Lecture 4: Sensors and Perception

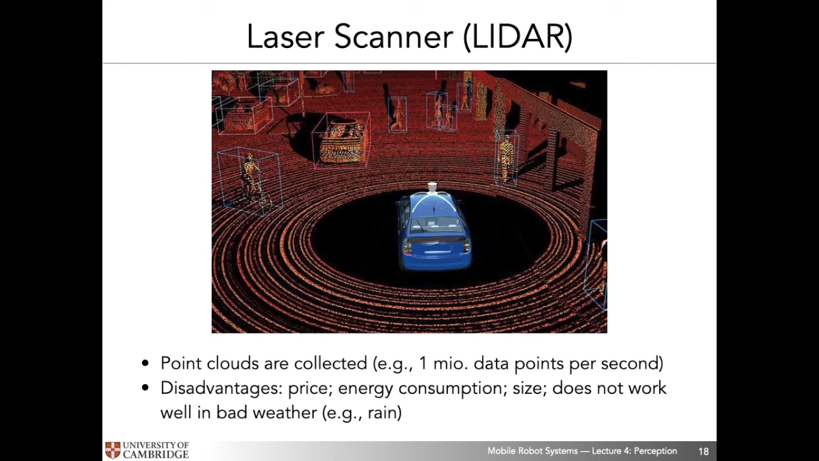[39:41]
weather and bright light etc which means that a lot of automakers today are actually not so keen on laser rangefinders anymore and you will actually see that um the newest tesla models and a couple of other automator automakers are actually not integrating laser rangefinders at all into their vehicle prototypes okay so moving on to a completely different type of perception i just like to say a few words about vision so vision is not at all going to be the the focus of this course and we won't go into it in any uh in any depth at all but i do want to just put it into the right context within uh the